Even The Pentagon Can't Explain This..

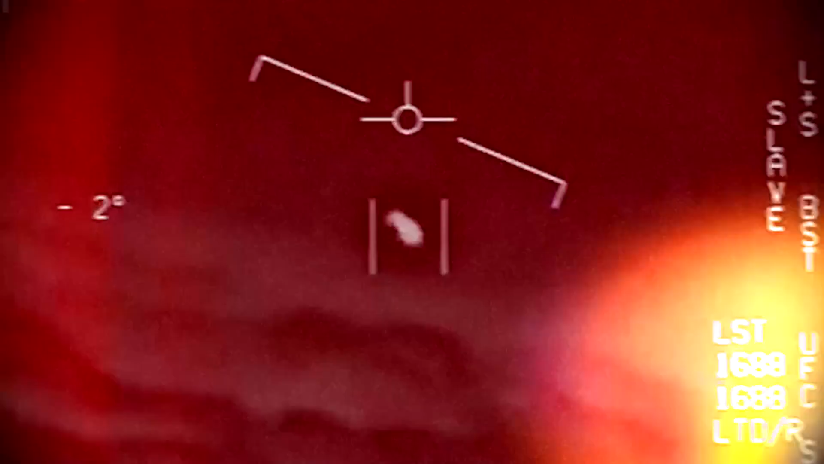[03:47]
Frever said that it was smaller than an F-18, but looked like a giant tic-tac.
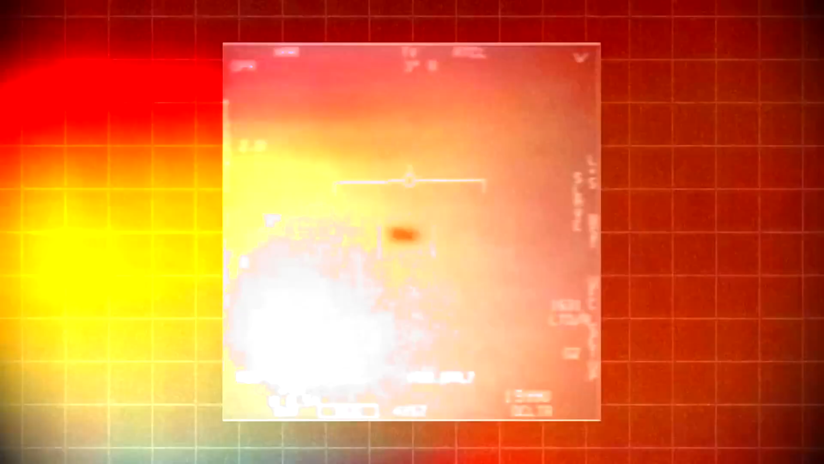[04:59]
neither Underwood nor his pilot actually ever made visual contact with the object.
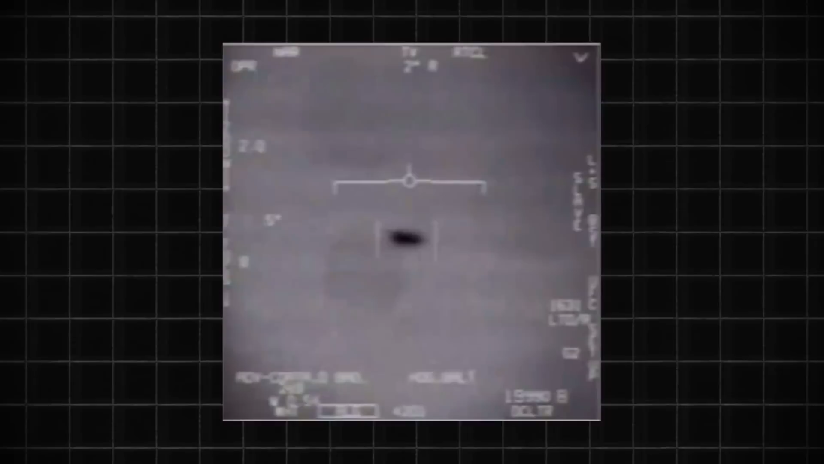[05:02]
At the beginning of the video, we see a UFO being tracked in infrared.
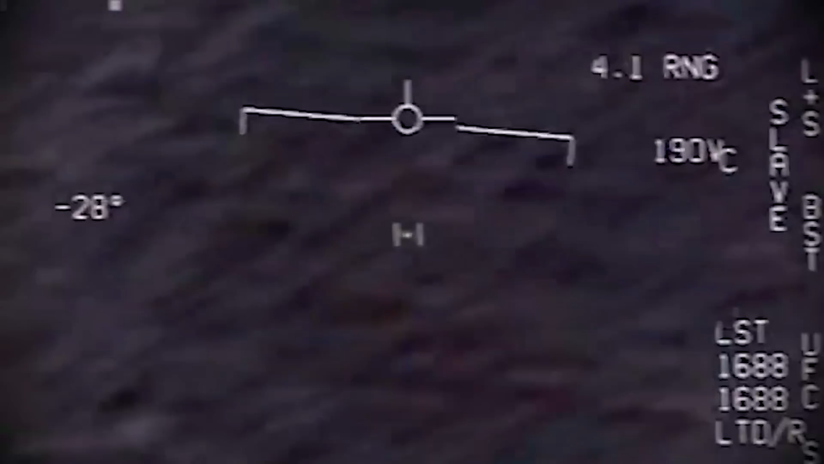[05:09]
Underwood then switches to visible light. Interestingly, the Princeton continued to detect anomalous radar tracks for the next two days before they eventually disappeared near the Mexican island of Guadalupe.
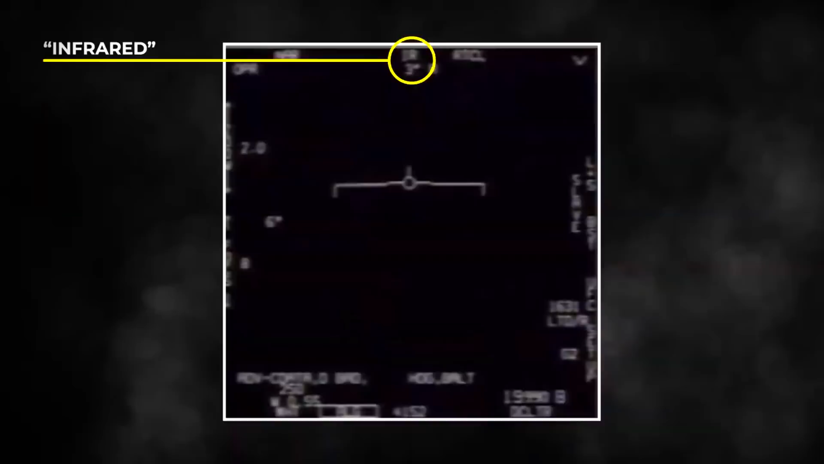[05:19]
Well, if we take a good look at the video by itself,
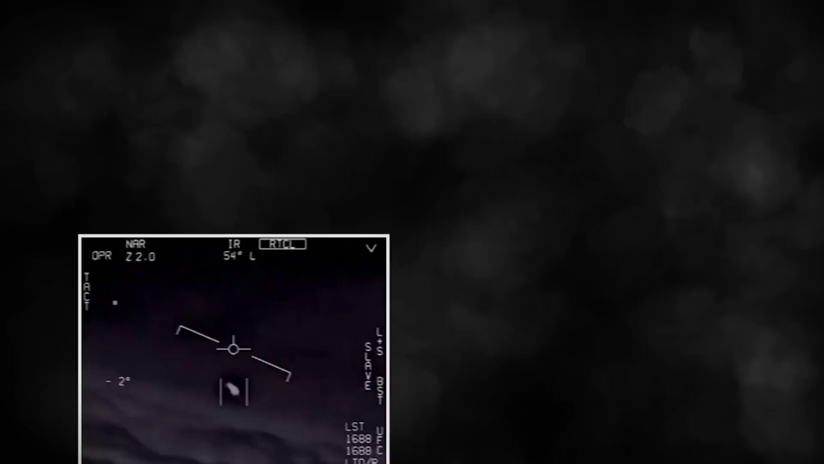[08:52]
Without the audio, many skeptics have claimed that this could be an optical illusion of the infrared camera system at the point in time.
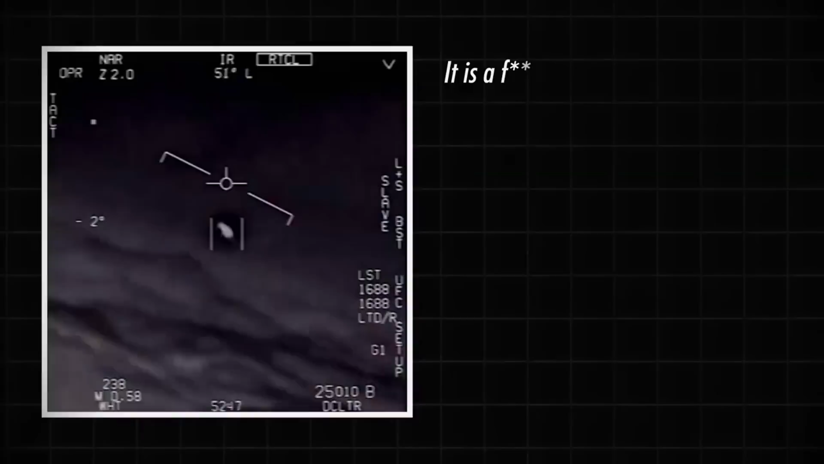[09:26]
I mean, if what we are looking at is taken at face value, like the flame exhaust of a jet engine, these comments don't make a whole lot of sense.
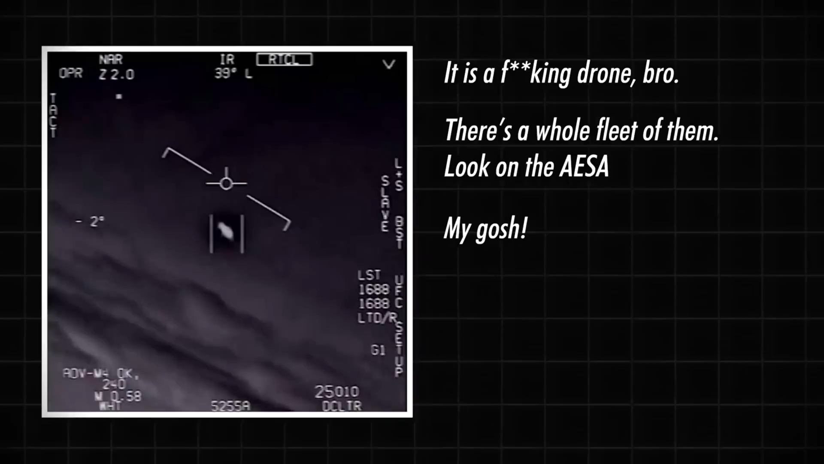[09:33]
Well, for now, we can only hold our questions, but let's take a look at the third video.